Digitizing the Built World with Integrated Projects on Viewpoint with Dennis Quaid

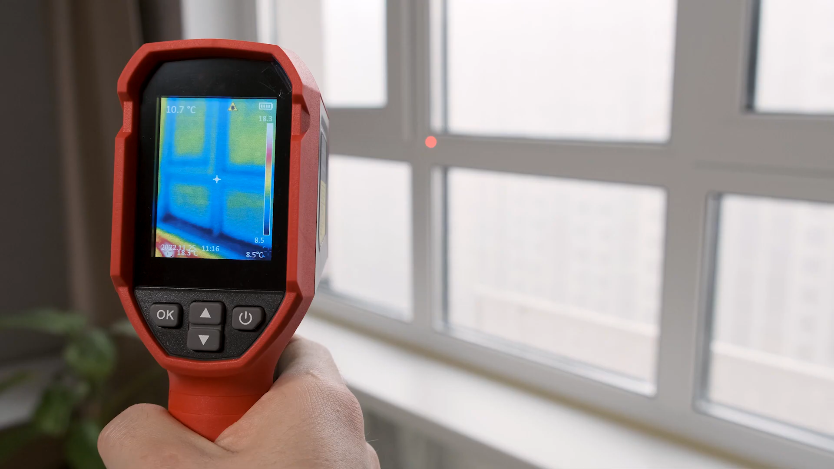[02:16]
There are cameras that capture visible light. There are thermal cameras that help you study the leaks in the insulation of the building. There are flying cameras on drones that